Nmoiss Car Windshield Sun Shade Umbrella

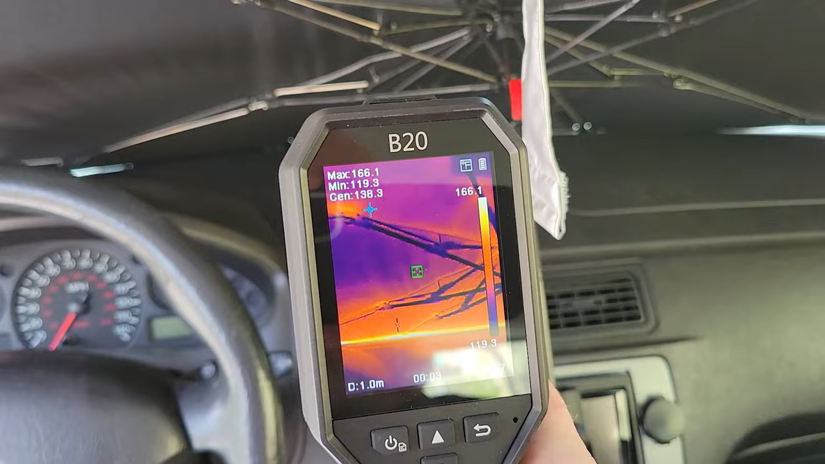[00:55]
Okay, so now we are in the car.
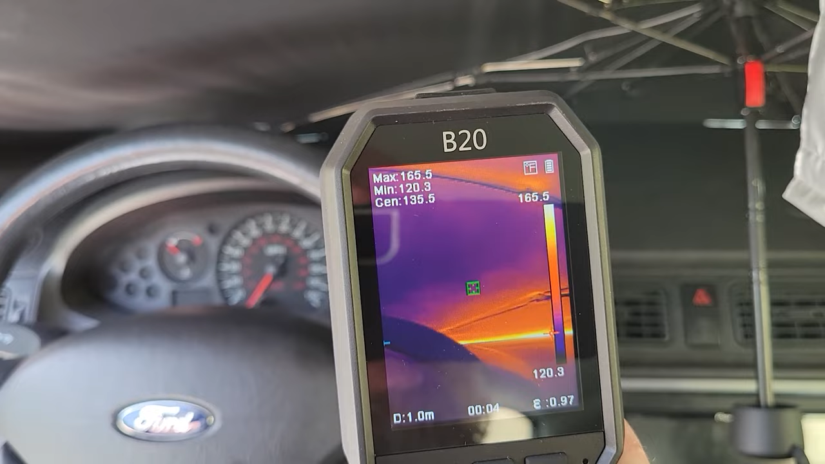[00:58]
We've got the shade up and we are getting a maximum of about 160 degrees.
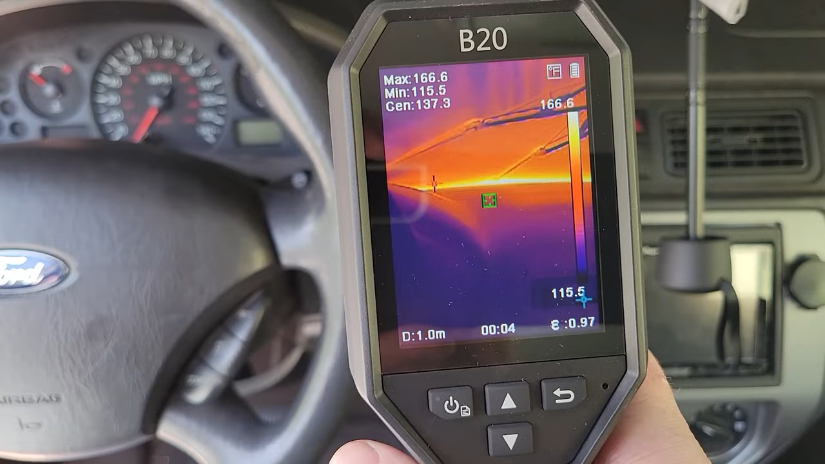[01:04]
And right here, we are looking at about 115 degrees. And then on the steering wheel, it's about 116.
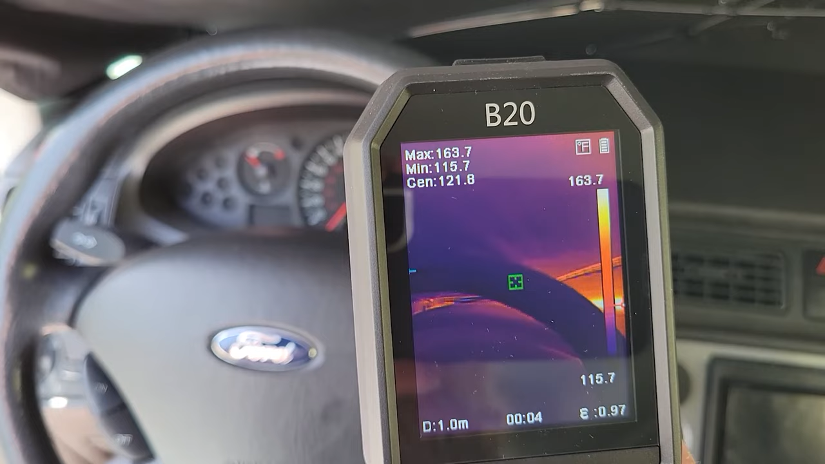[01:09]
So although it is getting plenty hot, most of that is getting absorbed by the sunshade itself and reflected back.
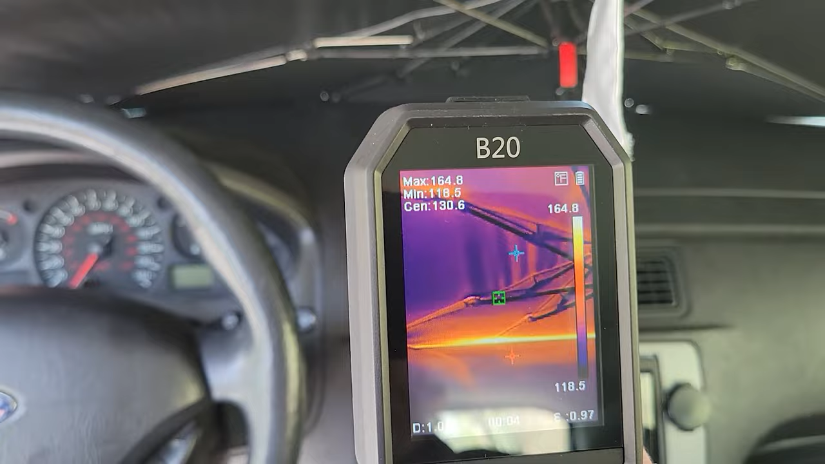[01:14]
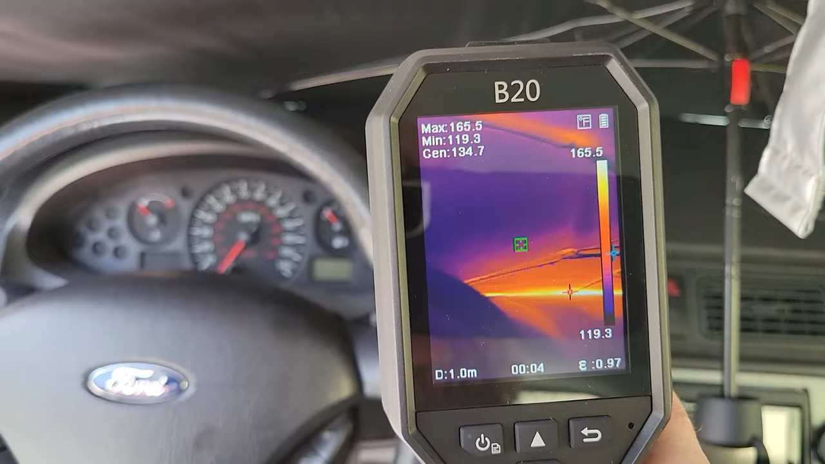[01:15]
So now I'm going to take the sunshade down and we're going to see what happens to the car without it.
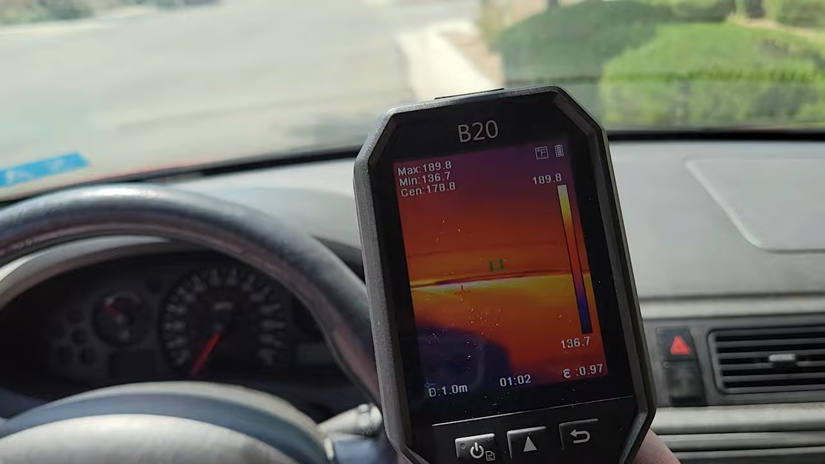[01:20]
Okay, so steering wheel is now 132. It's been about 40 minutes.
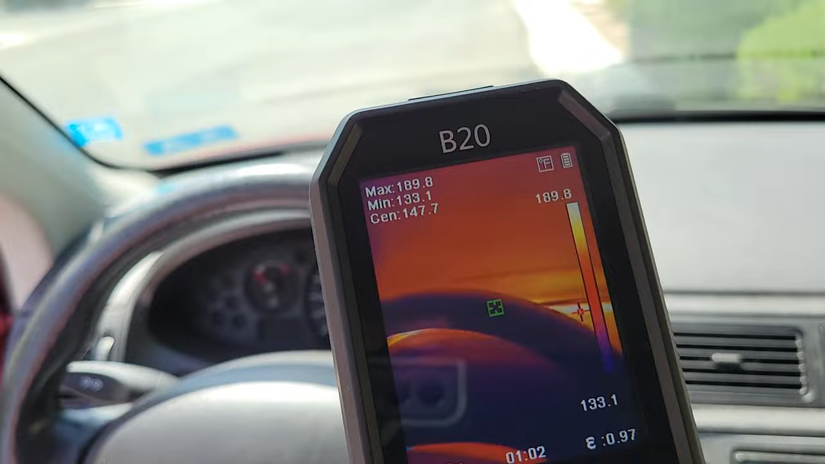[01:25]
And the dash, right about 132.
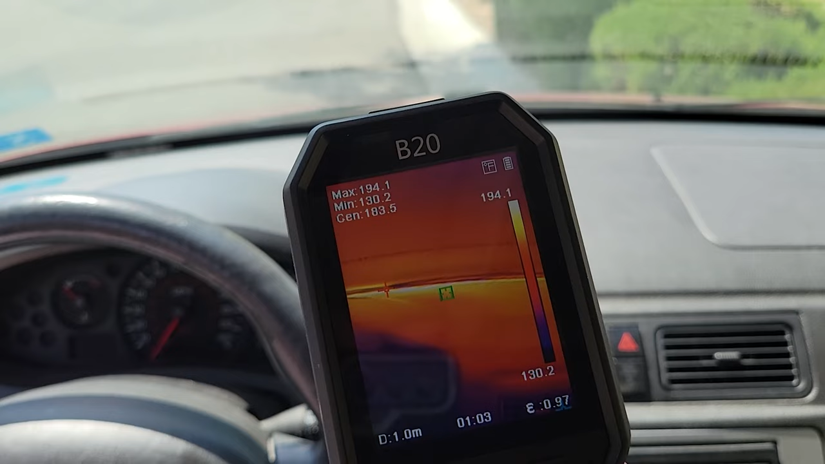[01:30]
But the max temp is 194 now. So temperature is definitely quite a bit higher.